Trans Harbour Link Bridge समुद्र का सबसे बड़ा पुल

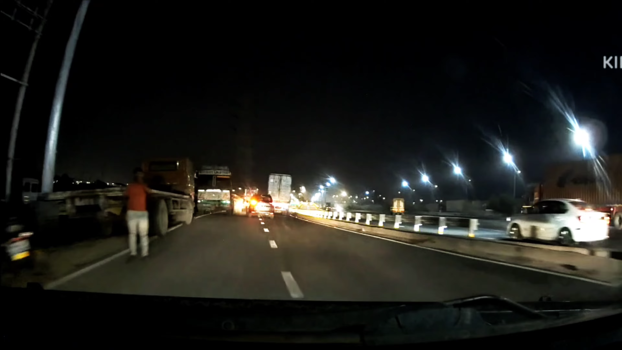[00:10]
स्लिप टर्न मार के ये ब्रिज पकड़ना था और मैं आगे बढ़ गया। इसकी वजह यह है कि यहाँ पे कोई बोर्ड नहीं लगा हुआ है
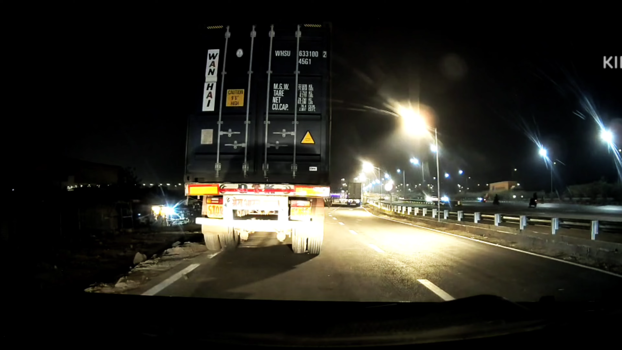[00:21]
और जल्दी पता चल गया कि मैं गलत जा रहा हूँ, तो यहाँ से यू टर्न मार के मैं हर्बर लाइन पकड़ूँगा।
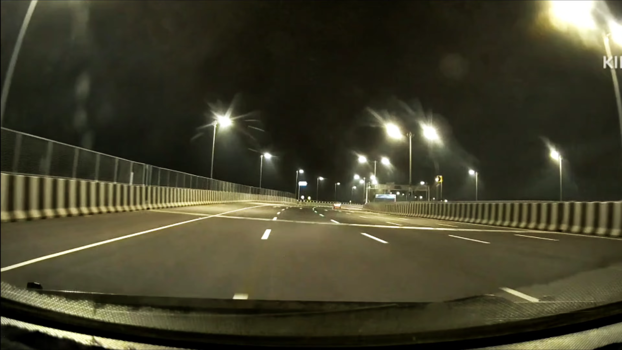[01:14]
ये ब्रिज जहाँ से पकड़ा हूँ वहाँ से 22 किलोमीटर है और ये फ्रीवे में टच हो जाता है। वेलकम यहीं पे किया गया है और इसी साइड में टोल प्लाजा है जिसके चार्जेस हैं 250 रुपये। रिटर्न अगर उसी दिन होंगे तो रिटर्न का 125 रुपये अलग से कटेगा।
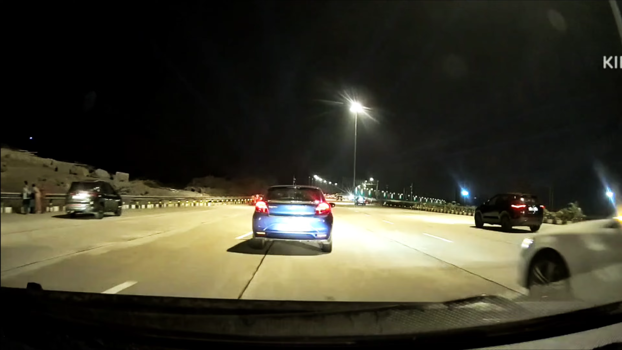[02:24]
समंदर का सबसे बड़ा पुल अटल सेतु, हर्बर लिंक और बहुत बड़ा नाम है हिंदी में इसका, पीछे गुजर गया है बोर्ड उसमें लिखा हुआ था, जैसे वो
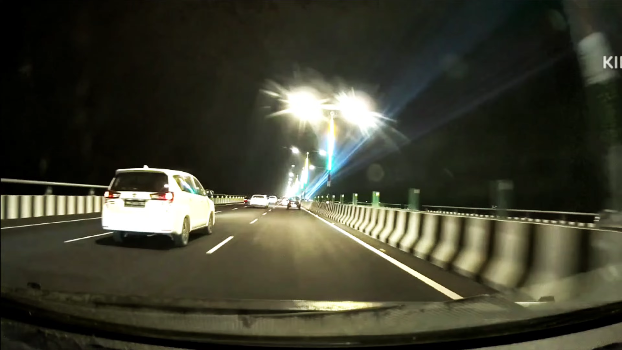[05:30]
फ्रीवे में भी 4 लाइन है लेकिन उस पर ट्रक अलाउड नहीं है, और अगर ट्रक या बस निकल जाए तो फिर उसके बाजू से कोई गाड़ी नहीं निकल पाएगी, पट्टी पतली है, जगह कम है। यहाँ पे एक साइड जाने वाली लाइन में काफ़ी जगह है, बहुत चौड़ी पट्टी बनाया है बड़ी गाड़ी के हिसाब से।
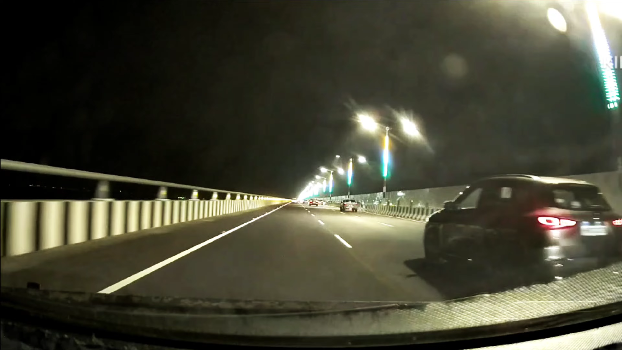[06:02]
फ्रीवे जो है उसमें बड़ी गाड़ी अलाउड नहीं, इसलिए बड़ी गाड़ी के हिसाब से बनाया नहीं गया, वो छोटी गाड़ी कार वगैरह के लिए है।